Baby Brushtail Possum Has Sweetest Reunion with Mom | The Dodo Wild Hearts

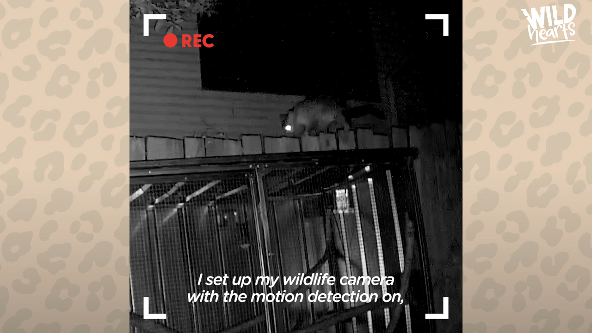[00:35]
I set up my wildlife camera with the motion detection on and the second it went off it was mum.
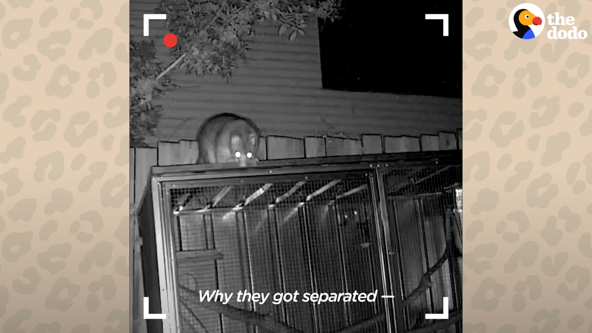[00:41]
Why they got separated it could be a few reasons but the best part is that she came back.